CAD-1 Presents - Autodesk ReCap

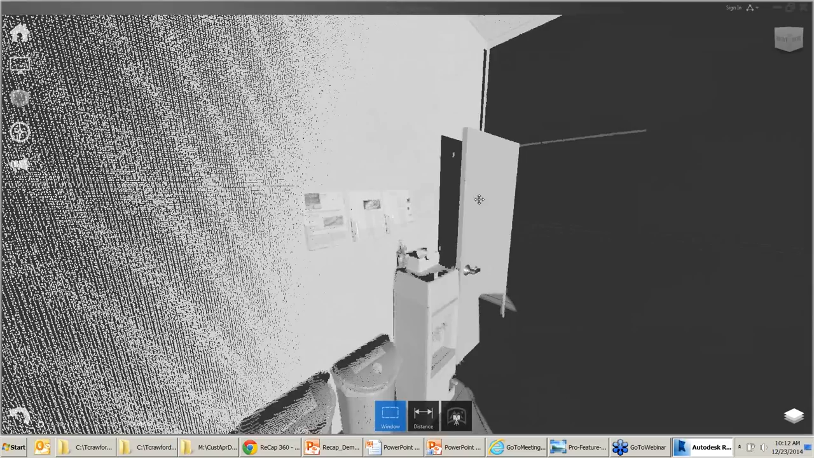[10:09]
the system is looking at that as just a series of dots.
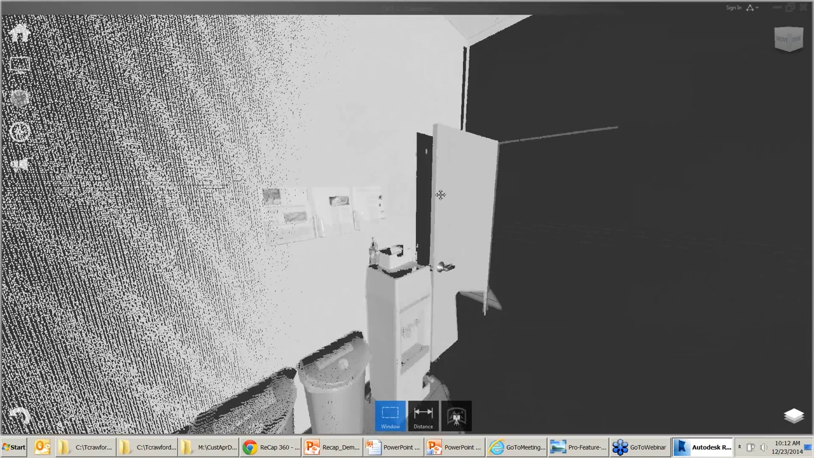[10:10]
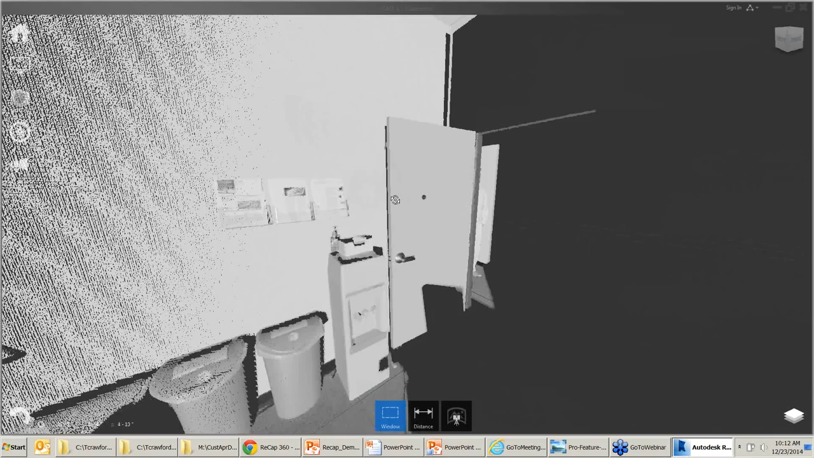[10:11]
So basically it's, you know, 2 feet, 8 inches between the two points you've chosen and not necessarily the picture frame itself. And that's something that is often confusing to people. You have to, you know, pick the right locations. Exactly. You're clicking on points, on dots, and there's many, many, many dots that I could choose from.
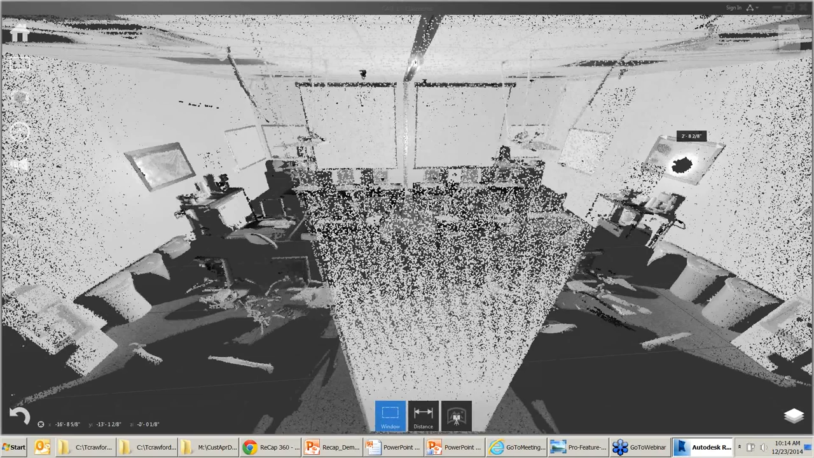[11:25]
and they would still miss, there's still, still things would be missed.
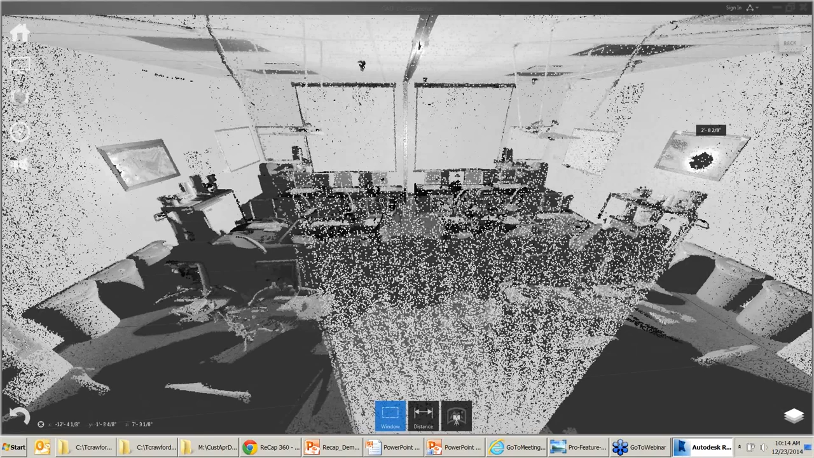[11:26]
But the laser doesn't really miss much.
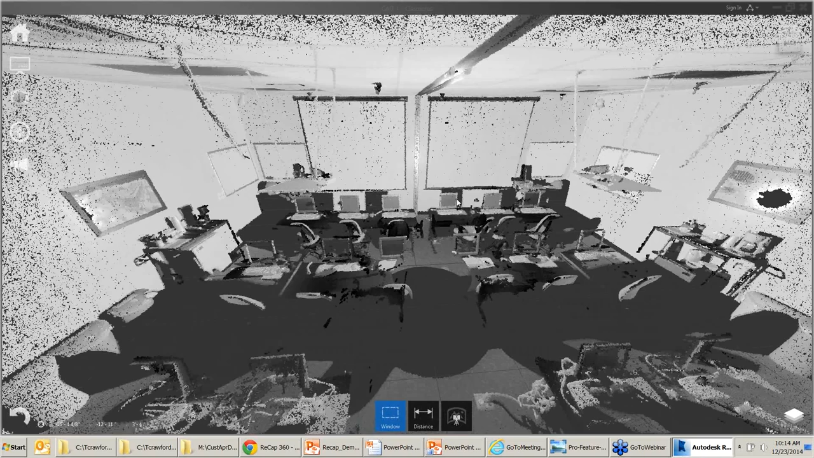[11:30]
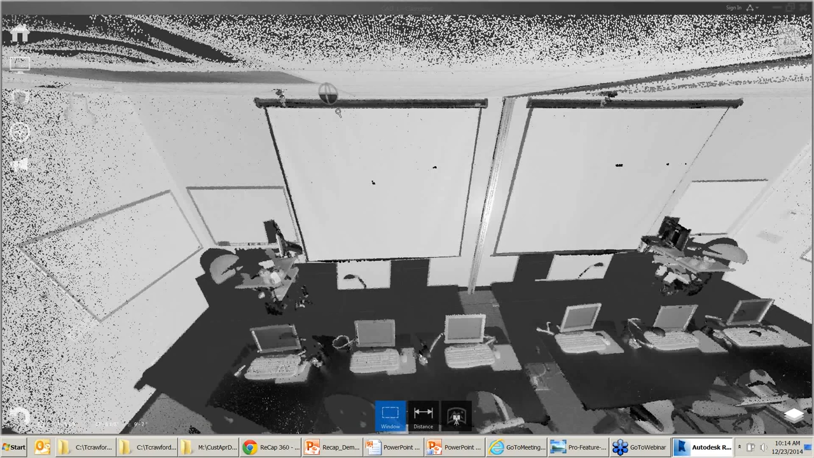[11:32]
Like maybe then nobody thought about how wide is this projector screen. Well, maybe in the design this is something important.
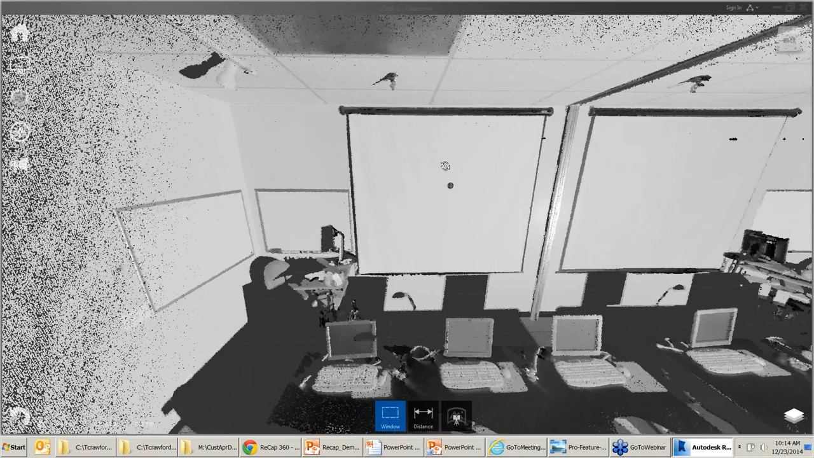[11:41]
Or the people, whoever was out there didn't measure because it's on the ceiling.
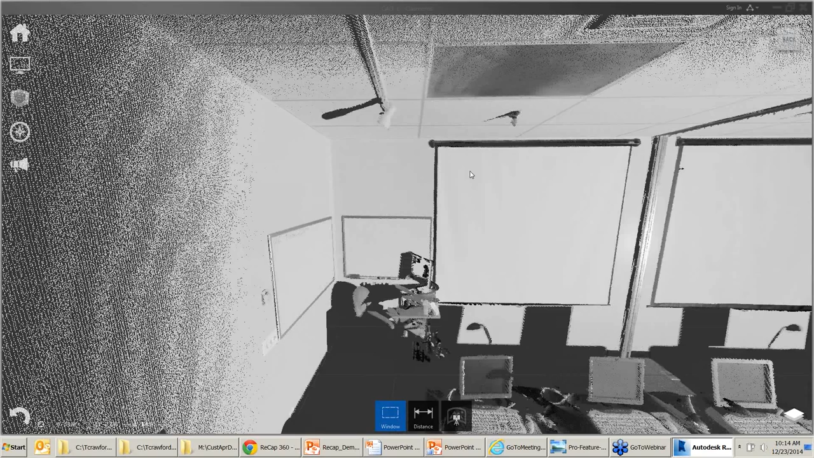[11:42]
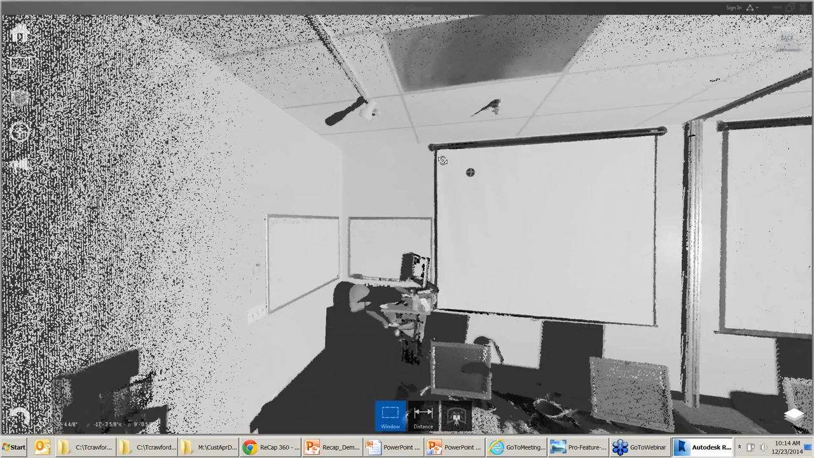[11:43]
Well, how far is this sprinkler head? Where is this at? So the sprinkler head is about five feet from the wall. Fifteen, no, that can't be right. It's in metric. Oh, that's the y direction. It's 15 feet off of the ground. Six feet. I'm looking at the wrong numbers. Six and a half feet from the wall. And the laser sees everything. The scanner sees everything.
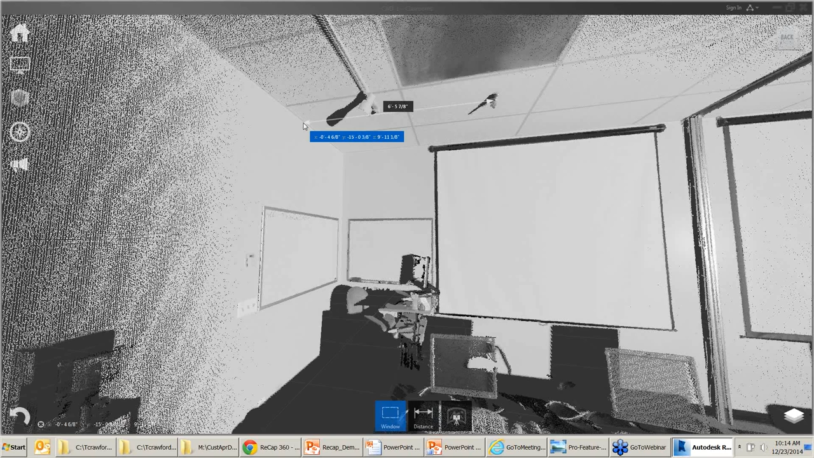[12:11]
So even if you forgot to measure something, this does not require a trip back up to the field just to get one dimension. Or, yeah, go ahead. There's a question.
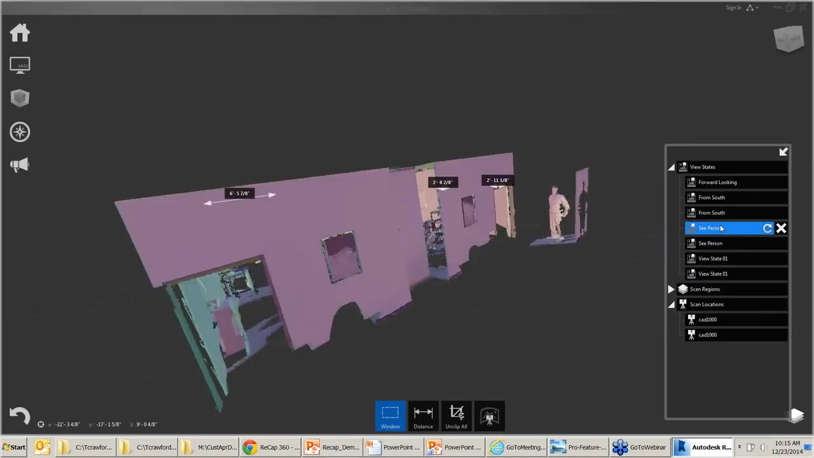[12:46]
So I would say it's, for the most part, unlimited. Yeah, I think it's going to run into limitations with your computer's hardware more than the software.
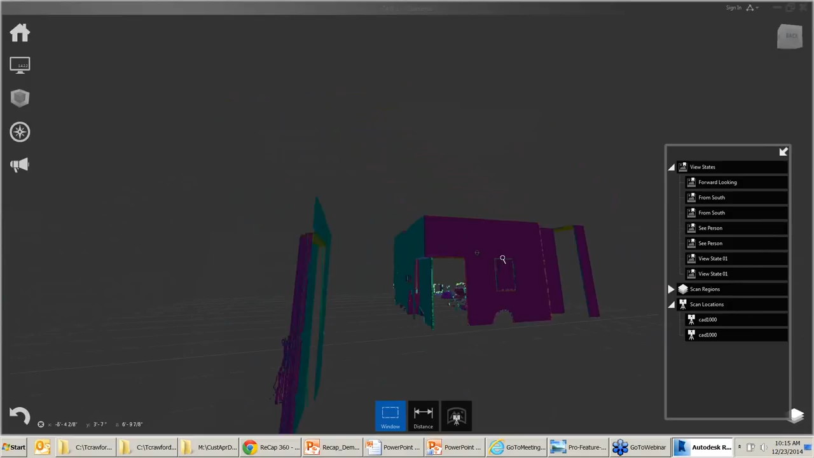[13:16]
For example, if you're doing a large land scan, maybe you do every,
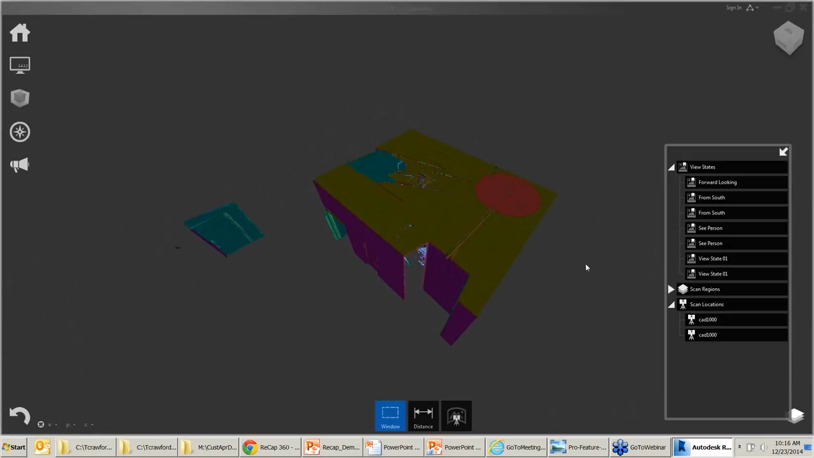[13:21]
you know, few inches or centimeters, tenths, whatever it is, because you don't really need to describe every little feature of a piece of land. Whereas, you know,
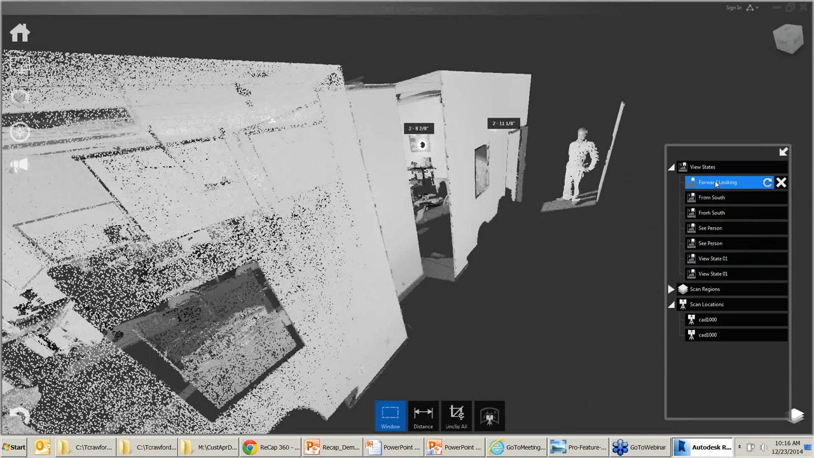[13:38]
if you're scanning something that you're going to machine,
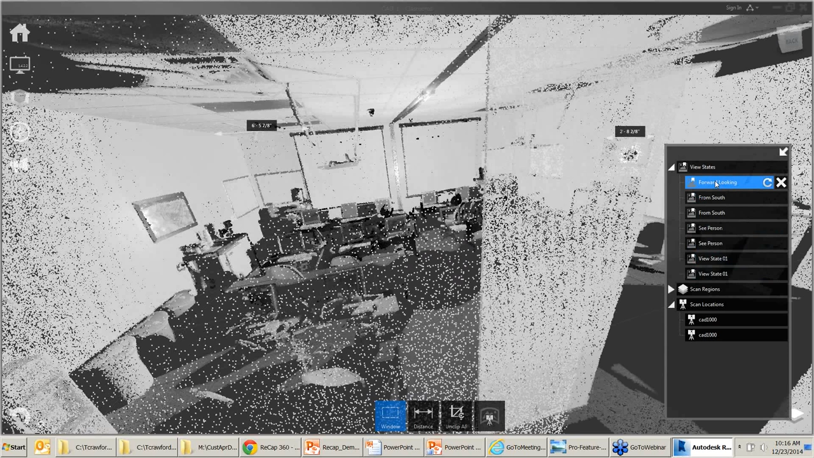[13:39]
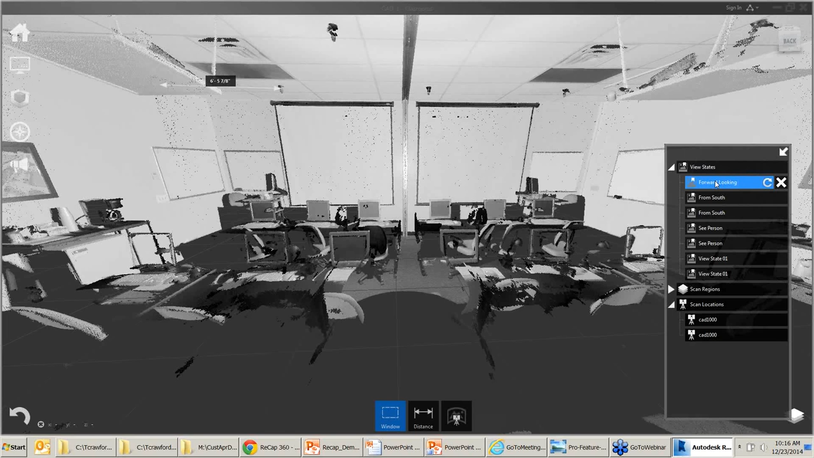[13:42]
a little widget or something that you're going to machine,
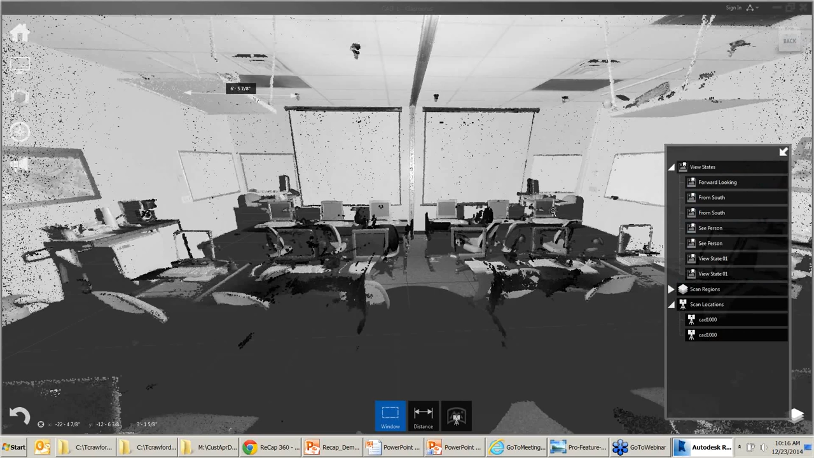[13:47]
and you want high degree of accuracy for reverse engineering something,
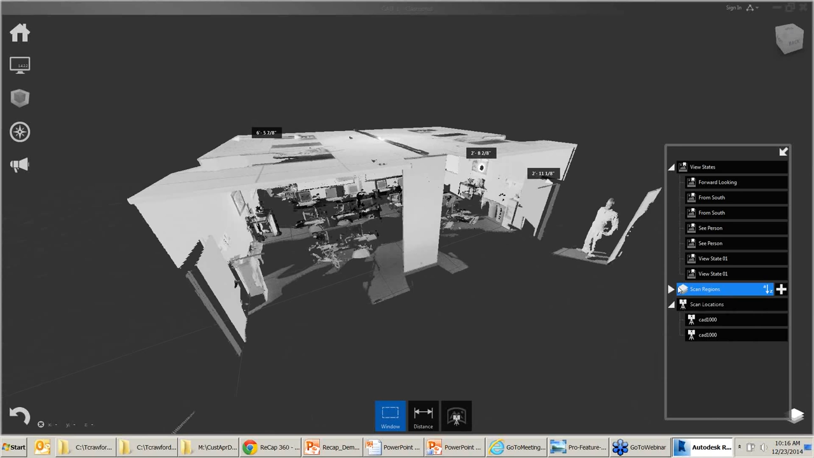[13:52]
you may want a much denser point cloud. So you can work with that pretty easily. It can find areas.
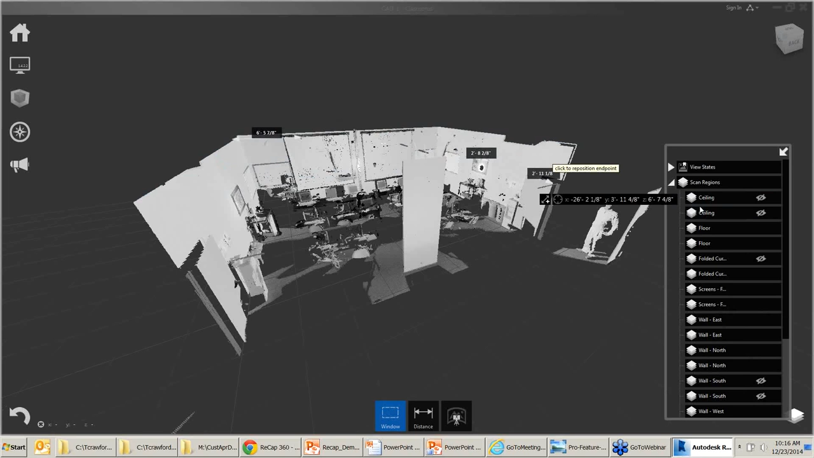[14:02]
I can say, you know what, there's this, there's this, it's actually a folding curtain that's in here.
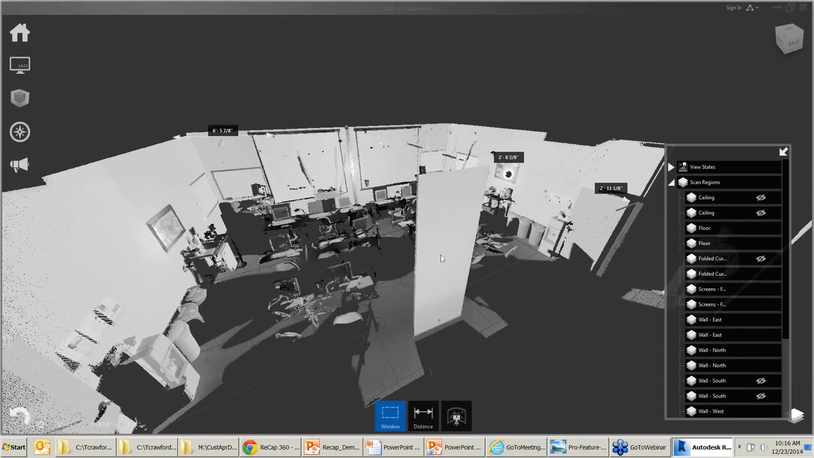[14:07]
Let's see if I can rotate it. Come on. There we go. Maybe I'm trying to hide the wall so I can look into this, or maybe hide the ceiling. Or, oh, yeah, first let's tell the computer to recognize one, two, three, I'll use four. Find that. There. I just found everything in that plane. You can see they're kind of highlighted a certain color.
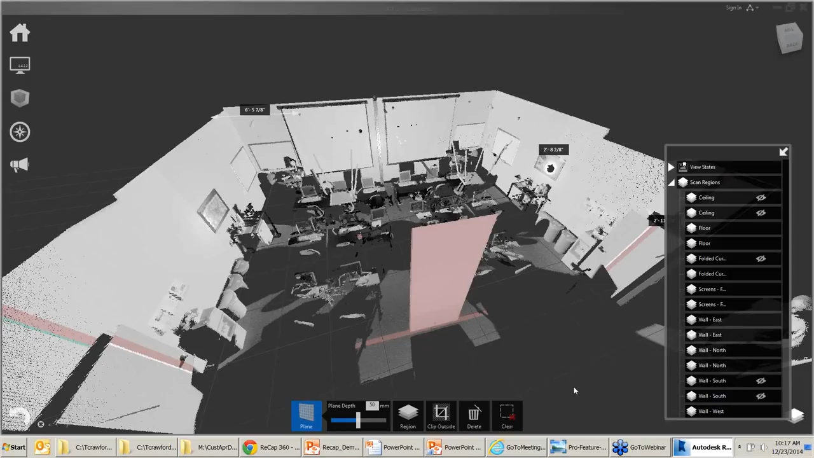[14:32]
I can give that, see if I can remember where I'm going. Well, I can delete that, or I can clip outside, or I can call it a new region. I can say this is now the curtain.
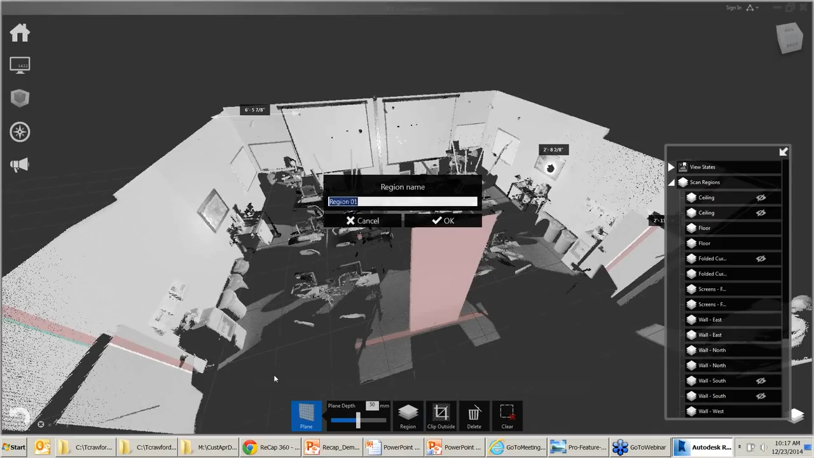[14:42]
I think I just spelled it right. Yeah, now that that is a region, I can turn it off. I can hide it.
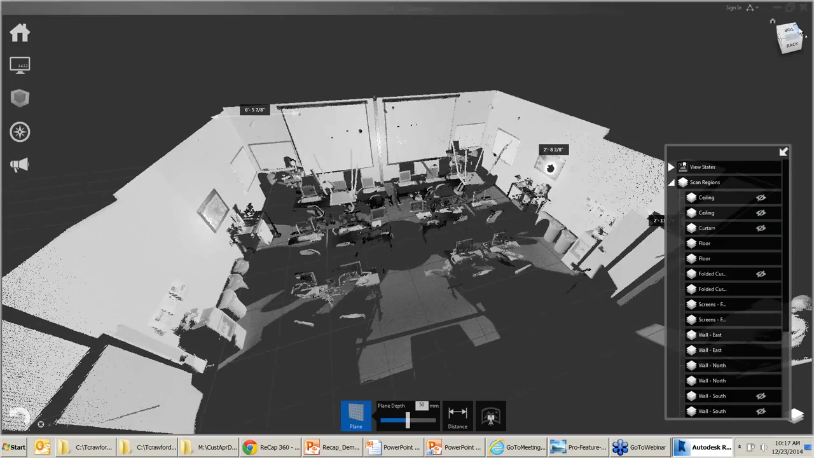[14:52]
Or, you know, if I want to just clean this up, you know what, this was scanned while there was furniture and people in there, but we're going to be renovating this.
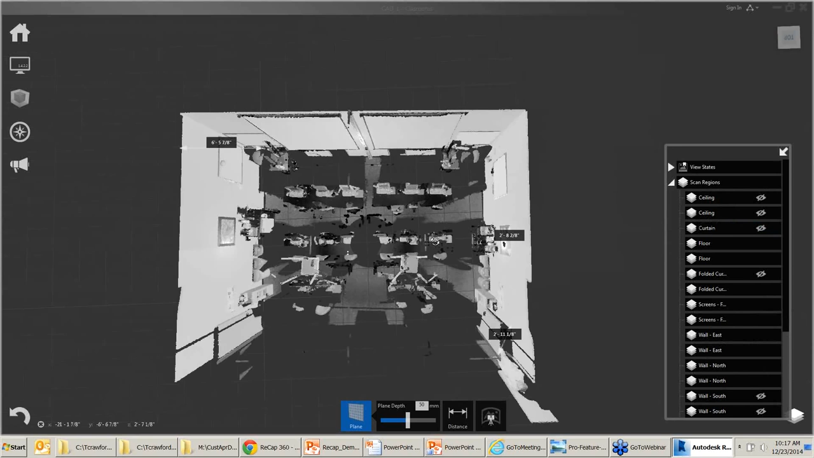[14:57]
I don't want to see any furniture. I can, let's see if I can remember where I'm at.
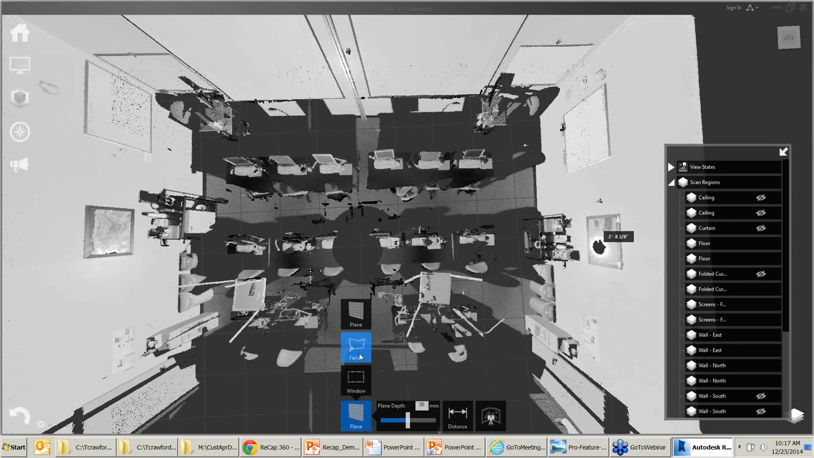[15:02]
Let's do a window. Maybe all this furniture I just want to remove. I don't want that in my scan. I'm going to bring it into Revit or AutoCAD.